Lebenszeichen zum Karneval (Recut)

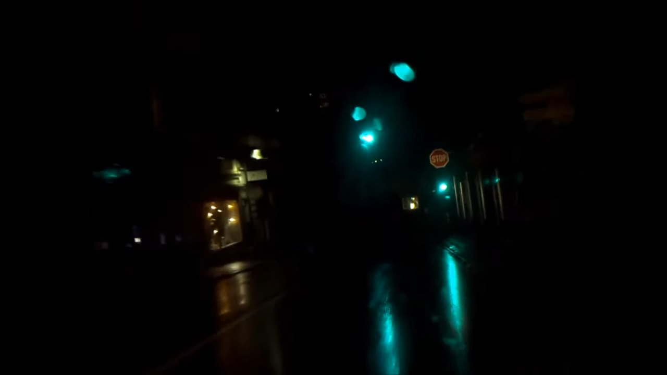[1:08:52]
Ja, und in diesem Bereich hier von Stolberg, also warum übe ich das ja, sitzt auch mein Zahnarzt. Ne? Also bis hier muss ich kommen. Aber hier ist ganz schwer mit Parkplätzen, ne? Ihr seht das, ne? Hier ist ja nichts. Ne? Ja. Aber mich wundert, dass hier noch so viele Leute unterwegs sind. Im Regen sogar. Na, letzte Woche war hier nichts. Aber ich habe vergessen zu erwähnen, ne? Also morgen, ne?
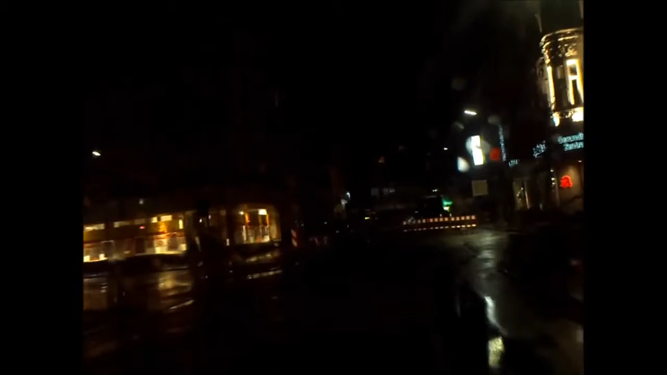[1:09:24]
Es ist ja fast erlaubend, ne? Lecco mio. Ja, jetzt sind sie hier.
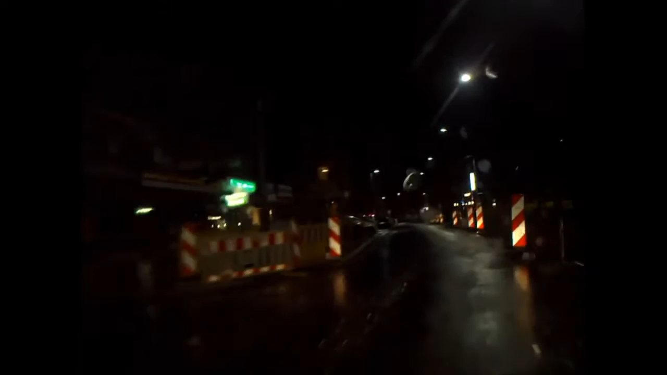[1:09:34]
Dabei einen breiteren Fußweg zu machen und hier den Teich hier auszubuddeln oder neu zu gestalten. Also als ob die sonst nichts, ne, zu tun hätten. Ne. Die sollen mal lieber dafür sorgen, dass die Straßen alle in Ordnung sind. Ne. Da sind nämlich teilweise so Schlaglöcher drin. Da habe ich mir letztens noch einen Auspuff mit abgefahren. Ne. Am Roller jetzt. Ne. Also kaputt. Ne. Stattdessen bauen die hier irgendwie so einen alten Weiher um. Ne. Mit Skulpturen, ne?